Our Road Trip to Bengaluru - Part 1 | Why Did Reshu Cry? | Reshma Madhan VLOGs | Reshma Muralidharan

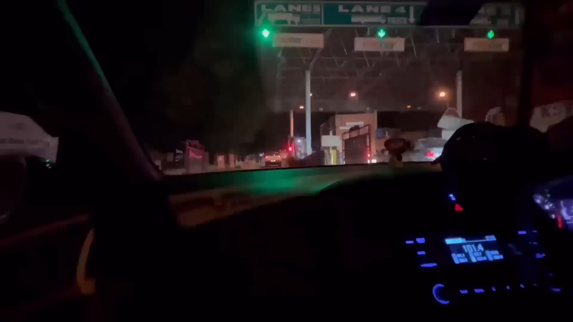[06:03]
வந்துட்டோம் டோல்கேட்டுக்கு வந்துட்டோம் சோ நம்ம கிட்ட இருக்கிற 78 ரூபா பிடிப்பானா
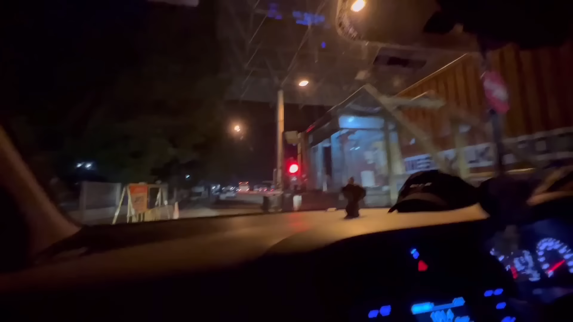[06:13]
சரி 78 ரூபா பிடிப்பானா அவன்கிட்ட கேட்டு போலாம் அது என் தம்பி இருக்காருல்ல அவன்கிட்ட கேள்